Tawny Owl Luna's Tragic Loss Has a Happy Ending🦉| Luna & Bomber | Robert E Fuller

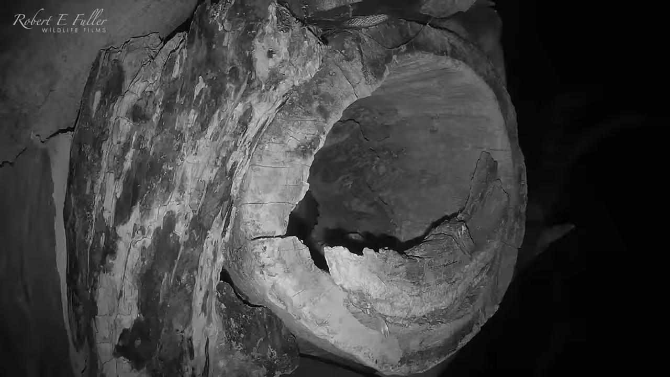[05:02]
And heads out to investigate. Leaving the egg unguarded. Banal Finn arrives. Banal Finn arrives. Banal Finn arrives. He's still looking for a nest site.
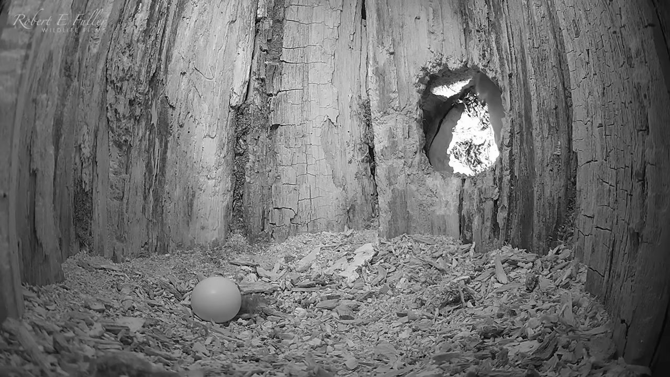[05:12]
He seems amazed to find an egg. And gently taps it with his beak.
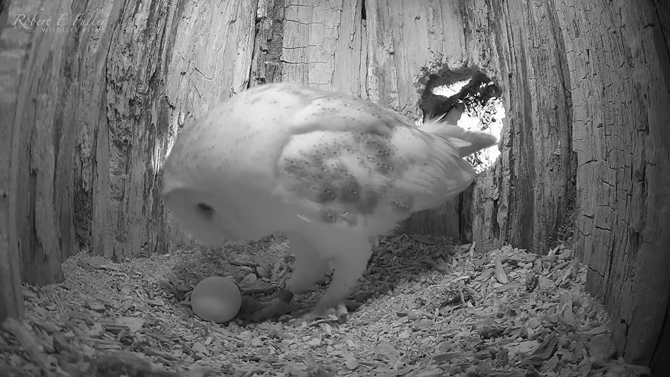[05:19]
After a brief look at my cameras. He's satisfied his curiosity. Luna returns. And once inside she seems keen to check her egg is safe.
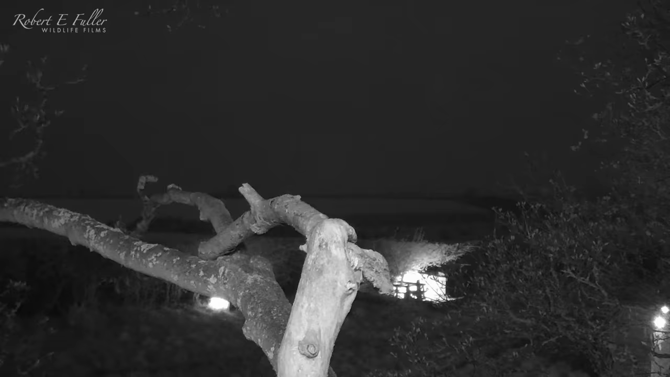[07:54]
Bomber drops in with regular food deliveries.